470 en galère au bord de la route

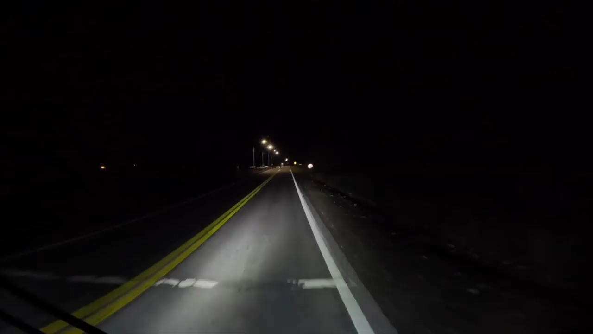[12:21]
donc nous on peut faire l'air touché l'armagem qui s'occupe de l'autre côté du coup ouais ça a même été à chez-là il y a des prises c'est quoi allez on est presque arrivé allez on est à San Carlos
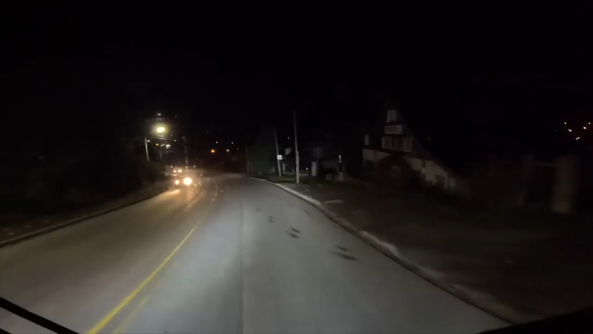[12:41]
de Barri-Gocés да on est à San Carlos de Barri-Gocés on est à San Carlos de Barri-Gocés d'action 2 1 on arrive à se carrer c'est un mcdo en pleine ville il n'y en a pas d'autres un mcdo de de centre c'est pour ça que tu roules aussi vite
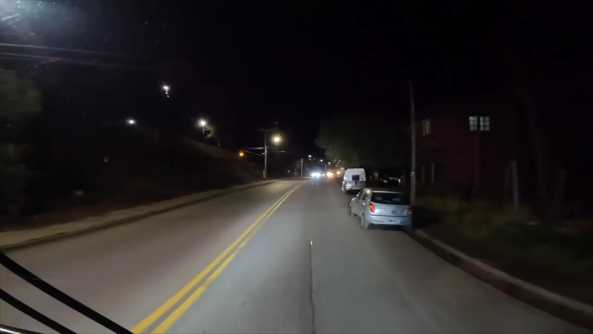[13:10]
on roule à 40 et du double jolet ligne jaune c'est ce qu'il veut et l'Arlentine attention il y a des boss on est où à Neuken ? on est où là maintenant ? on est à Rio Negro il y avait des arbres ça faisait longtemps
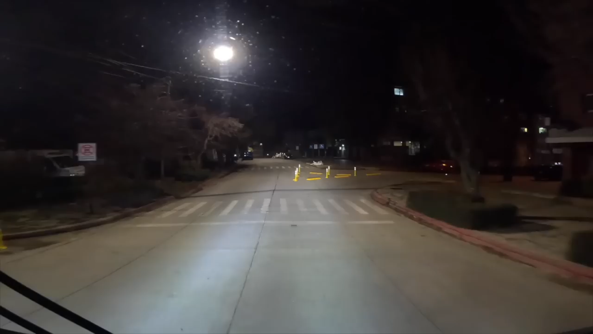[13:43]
moi qui disais qu'il n'y avait pas de manches on était dans quelle province avant ?